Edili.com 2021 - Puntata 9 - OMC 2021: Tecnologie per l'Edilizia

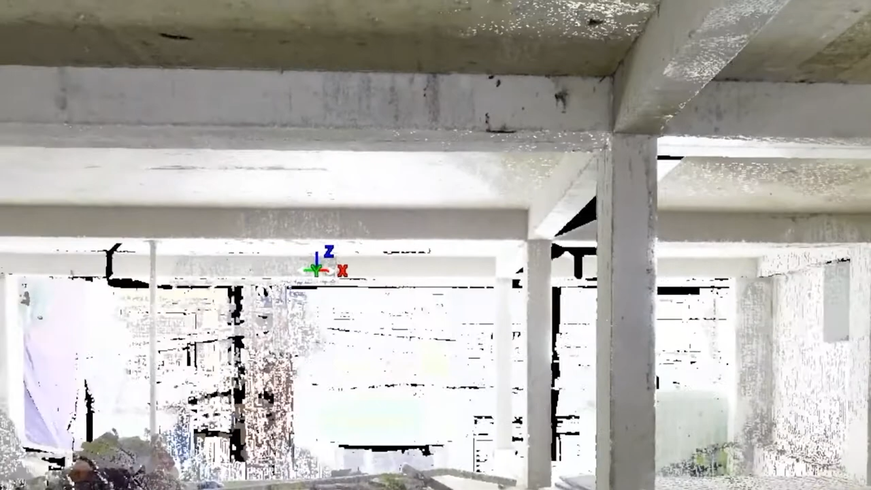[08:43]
ma ha maggior ragione quando si comincia ad utilizzare il BIM in edilizia e quindi digitalizzo tutto ciò che è esistente,
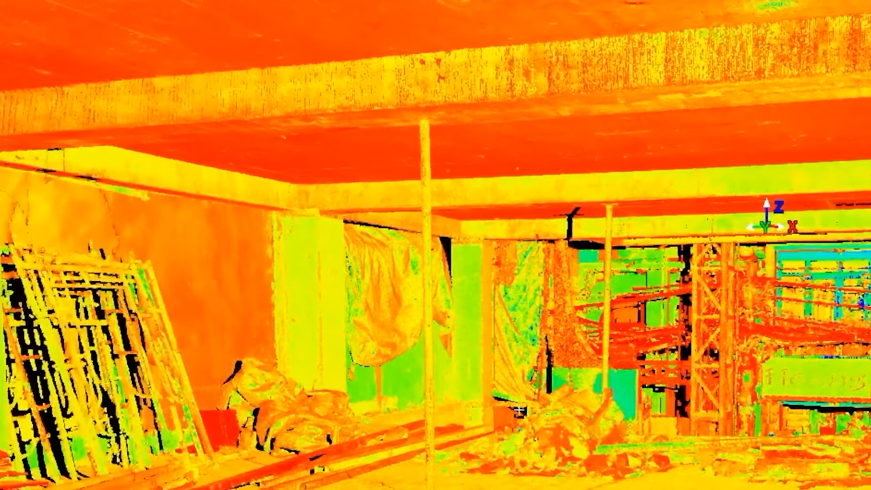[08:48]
lo trasformo in un modello virtuale 3D,
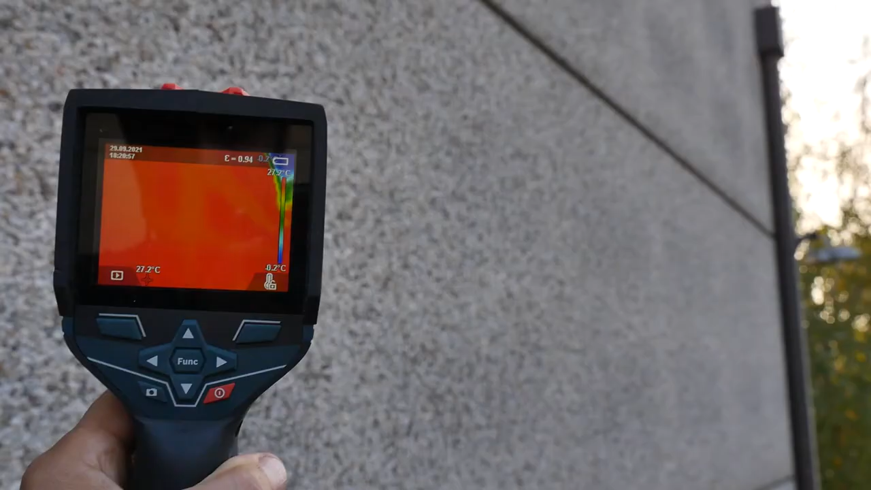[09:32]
On screen: spot 27.2°C, scale bottom 8.2°C
il termoscanner permette di controllare molto velocemente la qualità andando a misurare proprio la temperatura delle superfici,
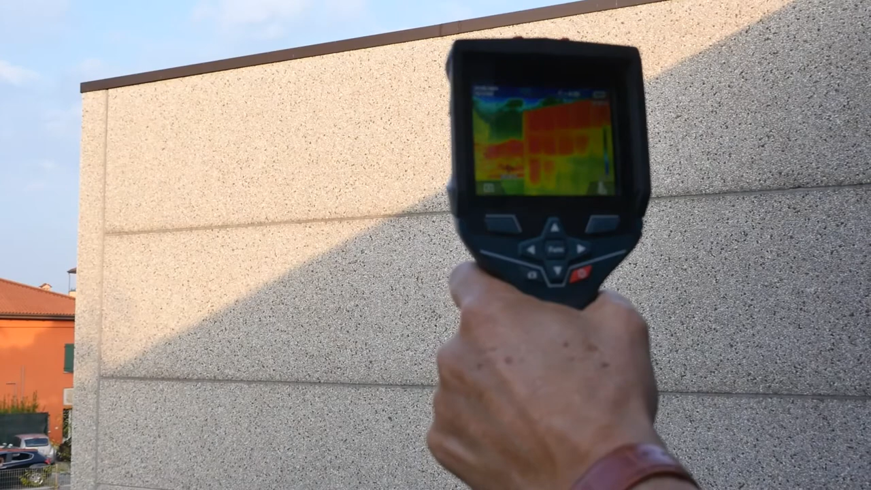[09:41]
dei materiali che compongono la superficie edile, quindi dell'edificio e ci fa capire se
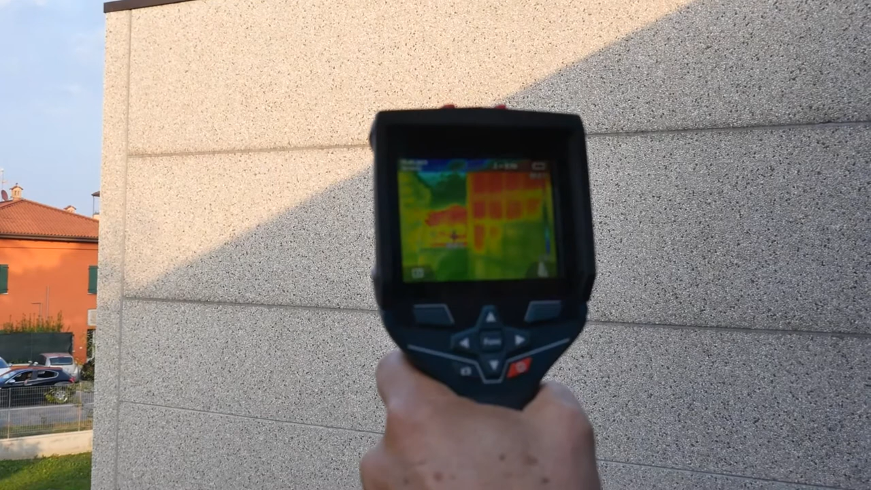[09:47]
l'isolamento termico è un isolamento uniforme o se ci sono dei ponti termici, zone dove la temperatura essendo più bassa ci dicono che appunto lì abbiamo una dispersione di calore maggiore del solito.